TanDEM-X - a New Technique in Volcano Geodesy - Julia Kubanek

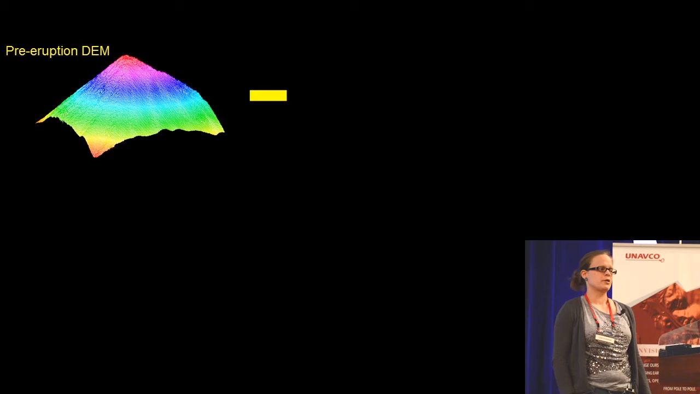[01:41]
and I difference it with the post-eruption digital elevation model,
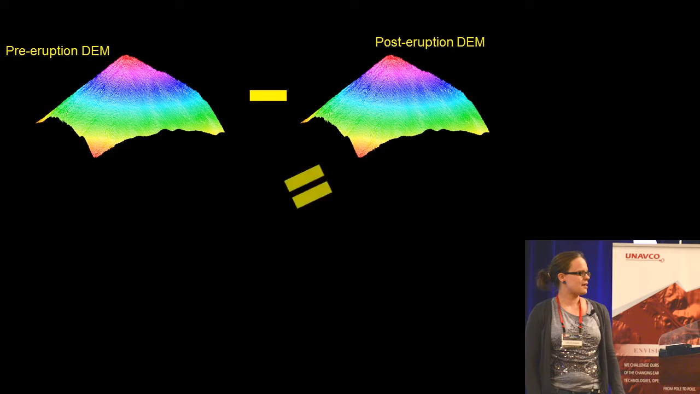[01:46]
and I result in the topographic change that happened in between, here in form of a lava flow.
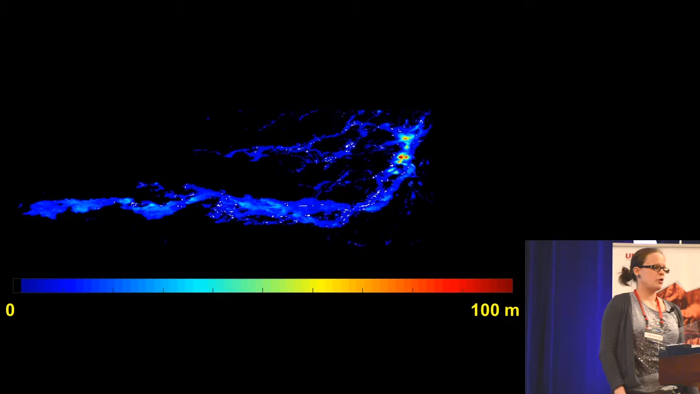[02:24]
So this is a lava flow that changed over time through the nine-month eruption, and I used a couple of tandem mix data sets to map the flows, which you can see here that I am placed on top of each other.